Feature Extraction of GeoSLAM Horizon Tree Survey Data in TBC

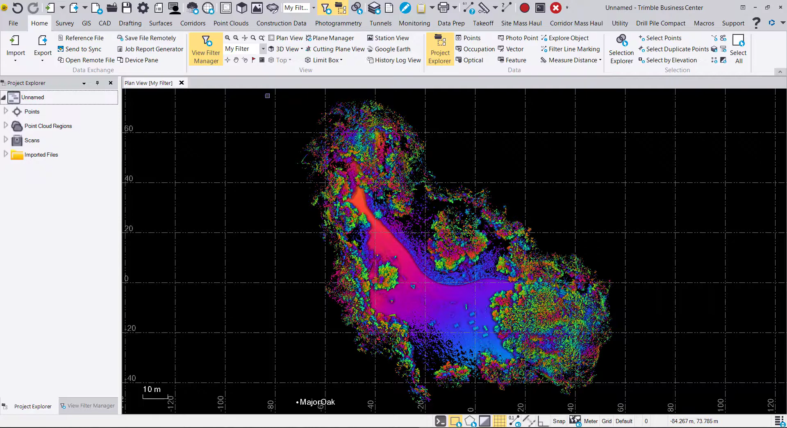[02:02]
Now we can see our point cloud here two dimensionally in the plane view. We're going to go ahead and switch or add the 3D view rather. And once we do that we can have a better view of the scan.
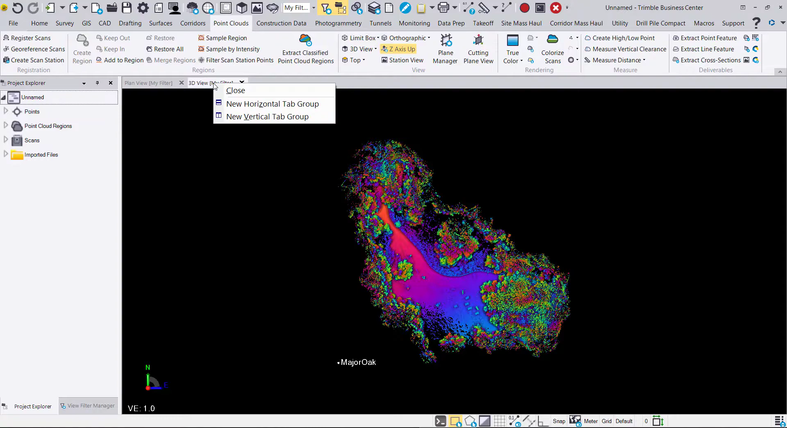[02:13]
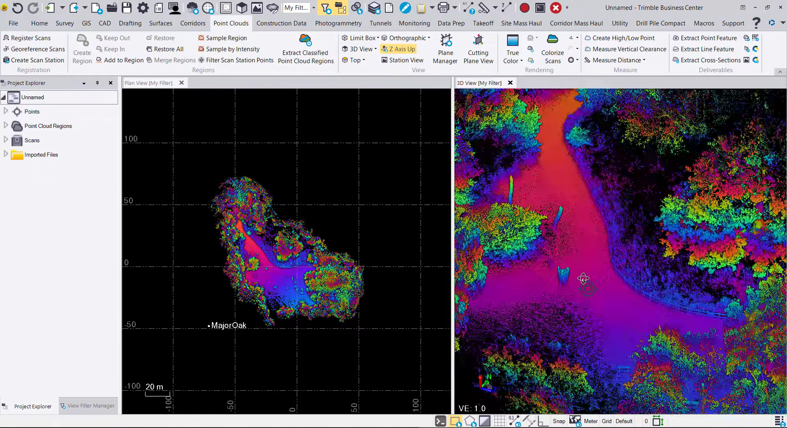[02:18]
Now we'll go ahead and select the never classified point cloud region in the
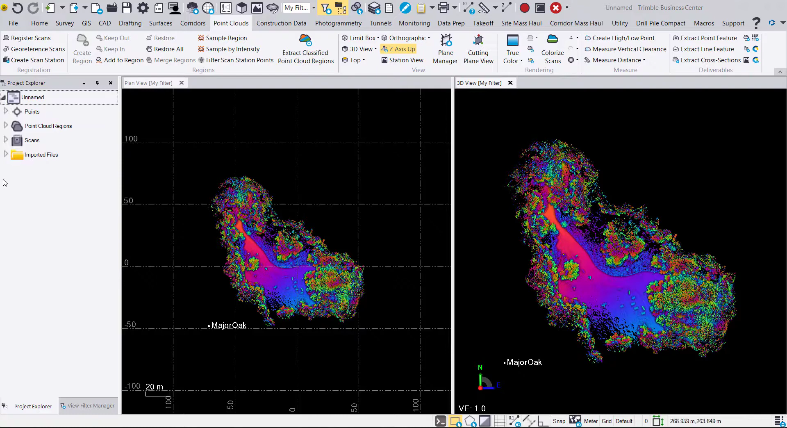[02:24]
project explorer and we will go ahead and click on extract classified point cloud regions within the point cloud tab. Making sure that we have one region per class checked that we're using the outdoor classification type.
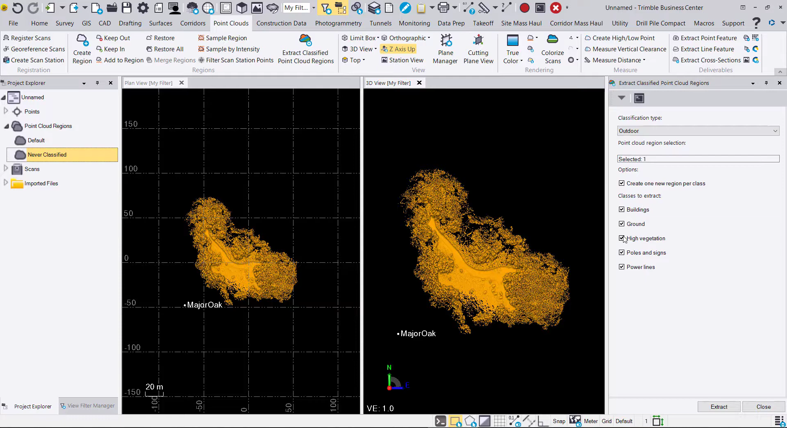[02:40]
We're going to go ahead and remove power lines and buildings as those features wouldn't be in the scan. So we're just going to remove that and click extract.
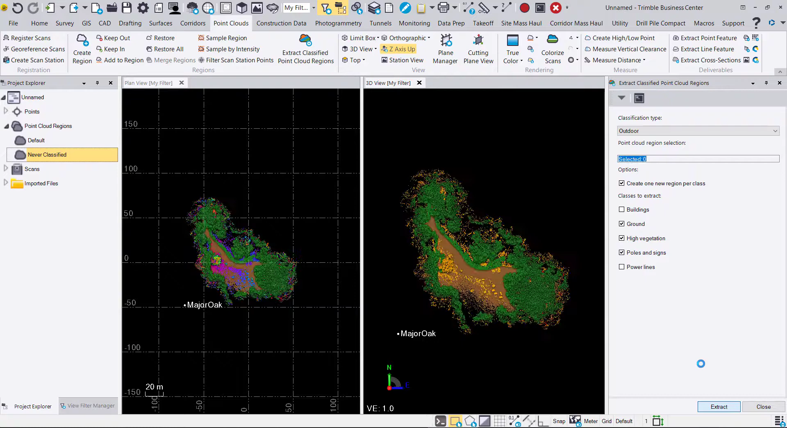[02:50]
Now we have our extracted point cloud regions. You'll see we have ground, default, high vegetation, never classified and poles and signs.
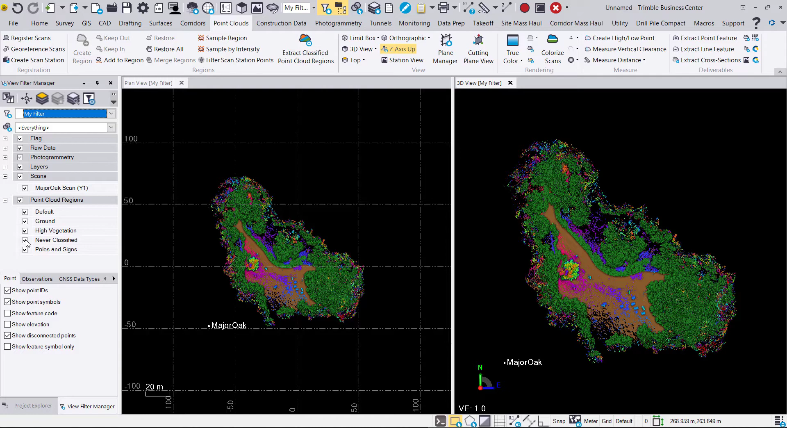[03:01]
For now I think we're going to go ahead and just look at ground and high vegetation. And then we'll go ahead and proceed with extracting point features, specifically trees. Here you'll see under data extraction that we can map our attributes.
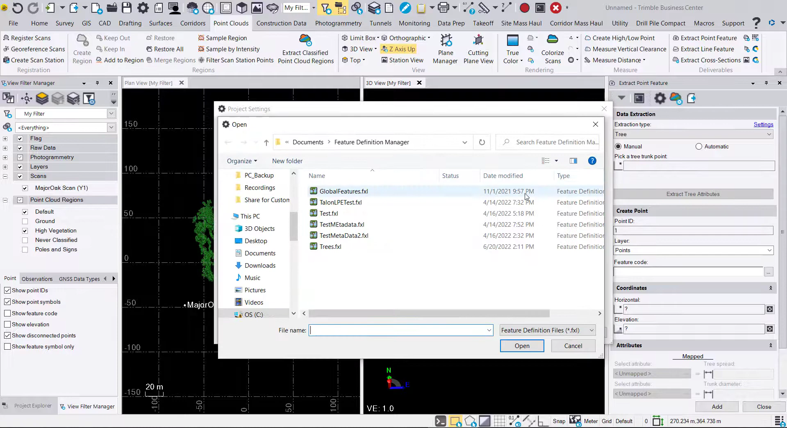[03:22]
Hit the ellipses here under the feature code processing tab and choose the trees.fxl that I've pre-created. We'll hit OK.